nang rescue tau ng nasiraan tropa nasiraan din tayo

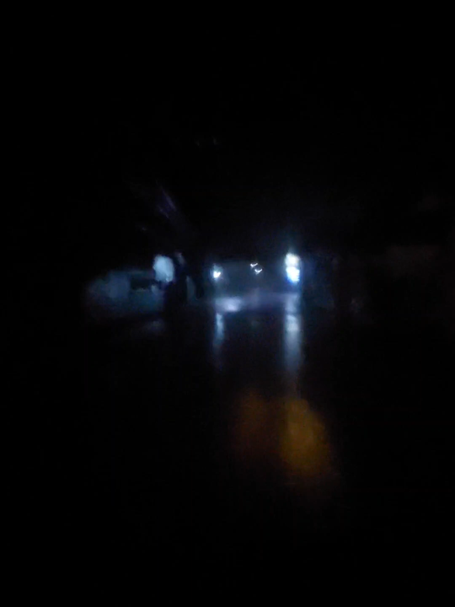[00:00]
Yun, isang maulang gabi, yan, may bagyong ngayon, bagyong egay.